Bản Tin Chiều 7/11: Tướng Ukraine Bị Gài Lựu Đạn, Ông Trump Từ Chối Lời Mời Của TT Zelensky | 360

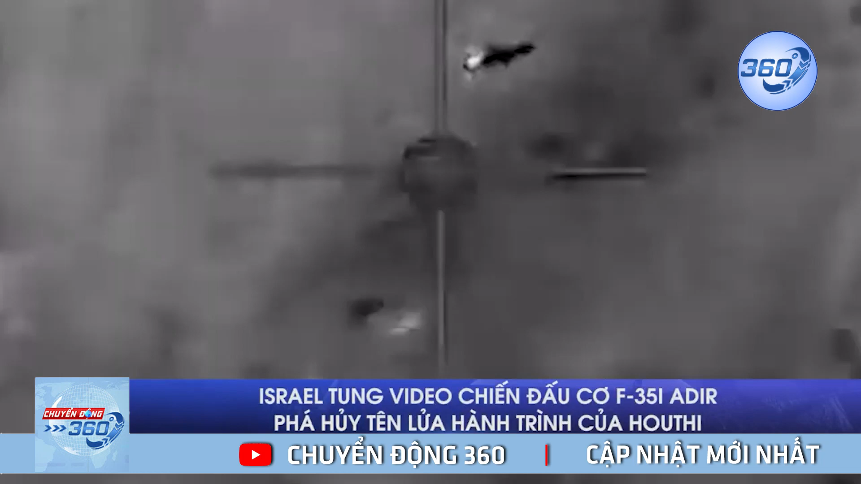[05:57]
đã ghi là hình ảnh máy bay chiến đấu F-35i Ardia của nước này đánh chặn thành công tên lửa hành
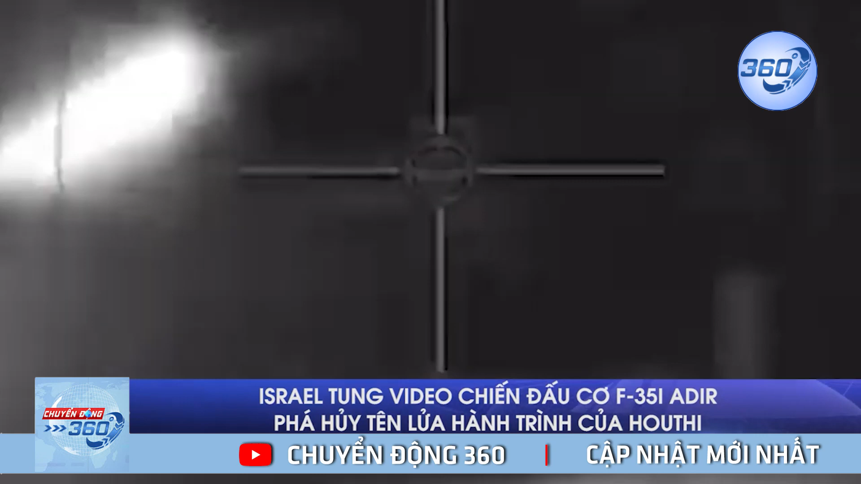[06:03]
trình thông qua hệ thống nhắm mục tiêu quang điện Báo cáo của lực lượng này nêu rõ, các hệ thống đã theo dõi quý đạo của tên lửa hành trình và máy bay chiến đấu F-35i Ardia đã thành công cho
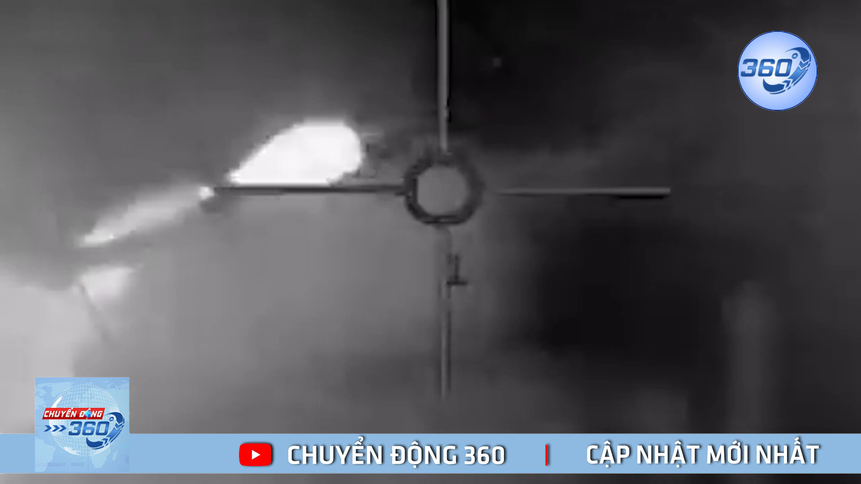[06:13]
việc đánh chặn tên lửa Đoạn video cho thấy một tên lửa hành trình bay với tốc độ cao trước khi bị tên lửa từ chiến đấu cơ F-35i Ardia phá hủy Lực lượng phòng vệ Israel tuyên bố, sự việc diễn ra sau khi quân đội Israel đánh chặn một tên lửa đất đối đất trên biển đỏ bằng hệ thống phòng thủ Arrow